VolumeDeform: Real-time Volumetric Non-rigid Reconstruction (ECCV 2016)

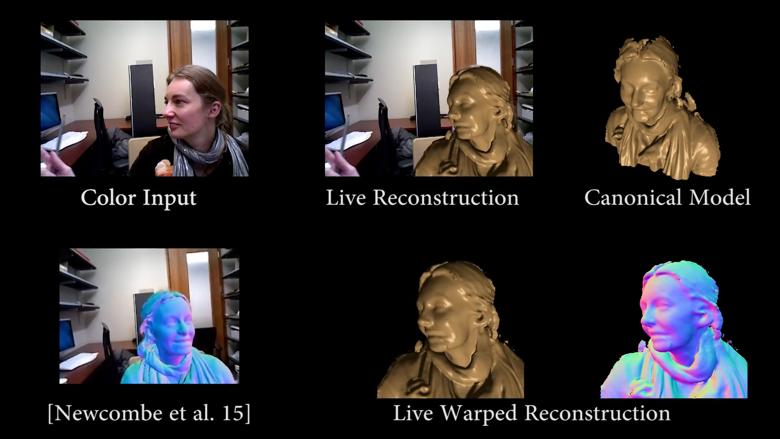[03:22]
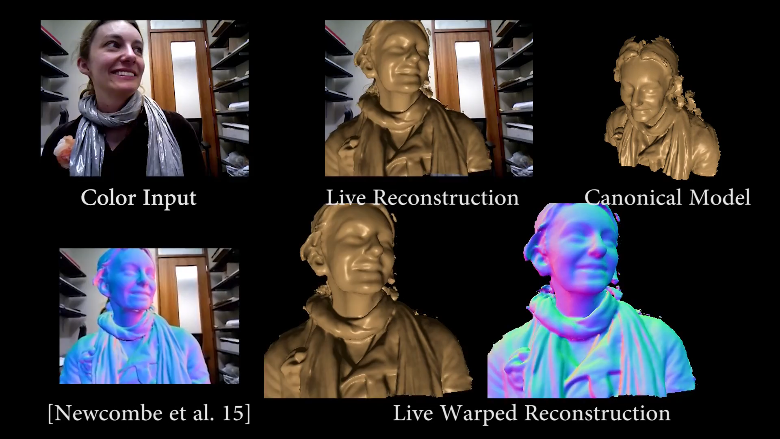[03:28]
In this example, we show that our method is handling loop closure with similar or even better quality. Our sparse color feature term, as well as the finer grain deformation, allows us to obtain results with less drift. As a result, our reconstruction has fewer artifacts such as holes.